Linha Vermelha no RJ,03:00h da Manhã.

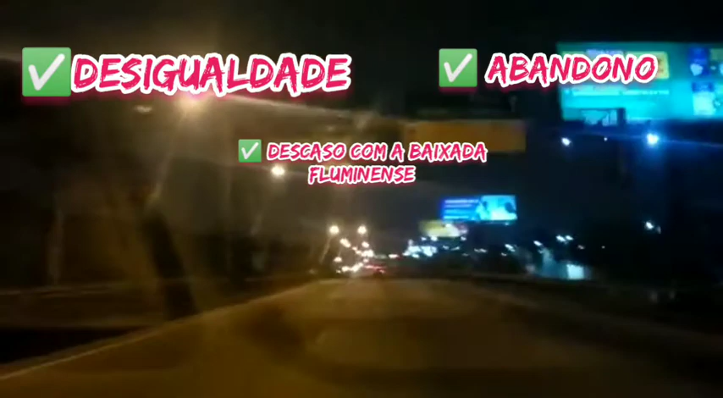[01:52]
Eu vou mostrar para vocês a escuridão, que é logo depois daquela subidinha. Olha a segurada aí, para o vídeo não ficar gringo. Olha aí, pessoal, isso aqui já é o trecho do Ipacaxi.